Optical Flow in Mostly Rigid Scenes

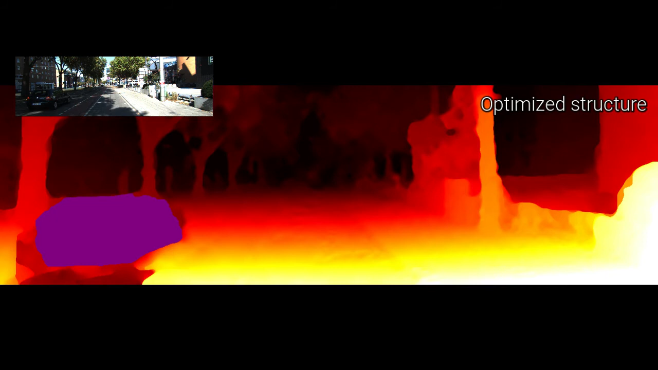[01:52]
However, all this only works within parts of the scene that do not move by themselves. Therefore, we need to segment out moving objects.